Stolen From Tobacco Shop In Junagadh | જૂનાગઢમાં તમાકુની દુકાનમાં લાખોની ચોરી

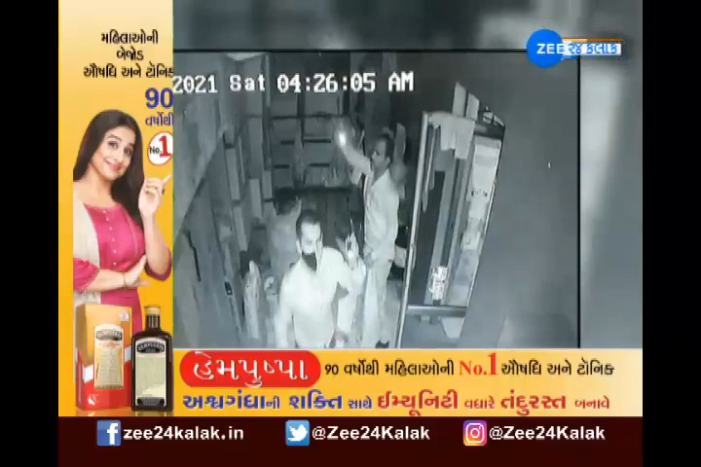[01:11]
तमाम लोकों ने पकड़वानी पोलिसे तजवीज हाथ धरी छे ससीटीवी फूटेज जी सामें आव्या छे जमा टेमपा मा तमाम वस्तु भरी ने लई जवा मावी
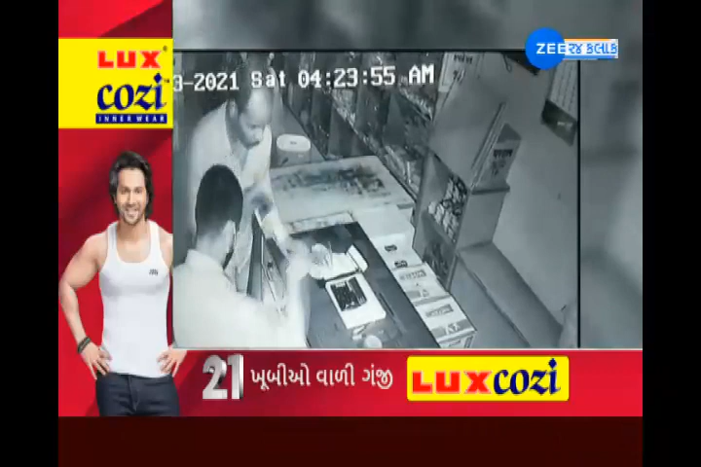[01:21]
चोरी कर्या बाद अन्य शेहरों मा मुद्दामा लई जवानो प्लान हतो दुकान मा
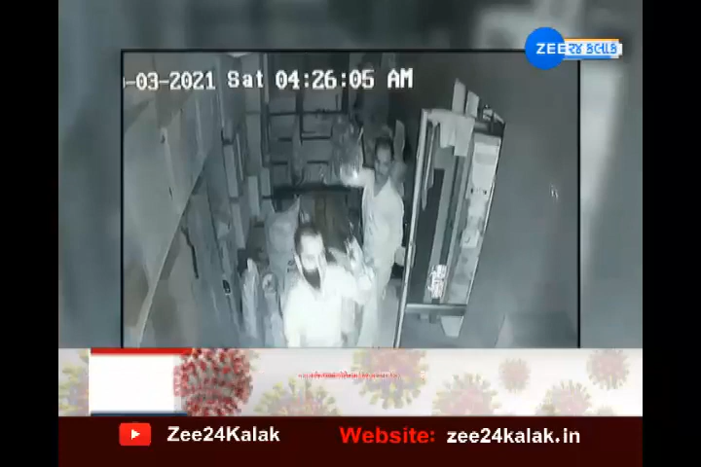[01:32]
लाखो नी चोरी नी अघटना जे सीटीवी कैमरा मा कैत थई टोलना का गोडाउन ना सीटीवी ना आधारे पोलिसे वधुत पास हाथ धरी छे